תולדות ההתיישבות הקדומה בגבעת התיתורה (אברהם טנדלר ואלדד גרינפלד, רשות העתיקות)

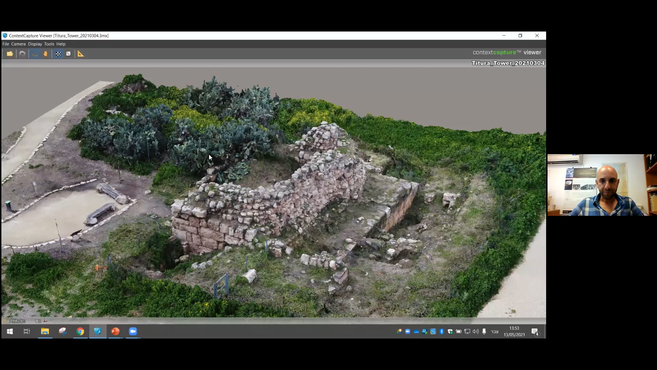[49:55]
אברהם אתם רואים, נכון? אוקיי, אני מקווה שכן. אנחנו מבצעים לכל, אנחנו מבצעים לכל אתר, אנחנו באים לעבוד בו מודל פוטוגרמטרי,
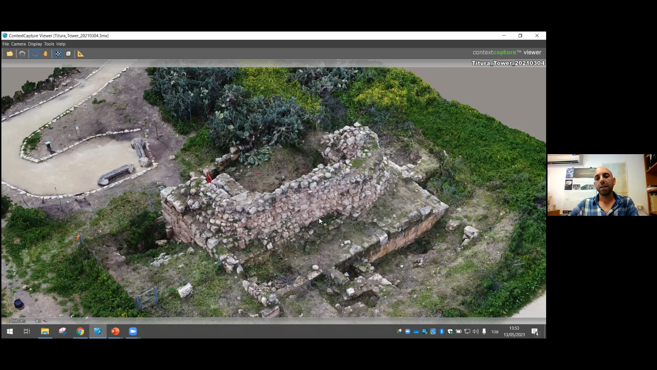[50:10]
צילום בעזרת רחפנים, שיוצר מודל תלת-ממדי, שדרכו אפשר לצפות באתר, אפשר למדוד את האתר,
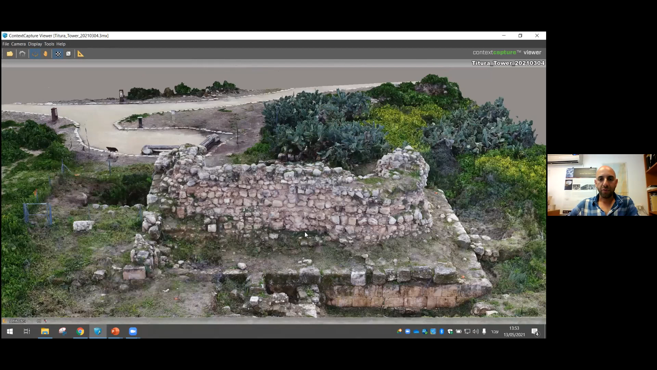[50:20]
וזה מה שאנחנו עשינו גם פה, אנחנו מסתכלים כרגע על החזית הצפונית של המבנה, אתם רואים בחלק התחתון את הבנייה הרומית,